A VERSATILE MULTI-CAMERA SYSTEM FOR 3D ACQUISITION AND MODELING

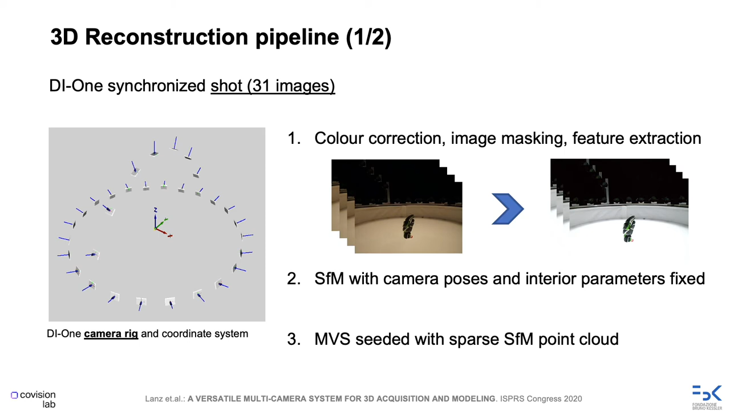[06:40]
For more complex objects, with the DI1 we can quickly take a series of synchronized shots of the object placed in various poses for an occlusion-free and high-quality 3D reconstruction. We can run the multi-view stereo with a dense camera network like this,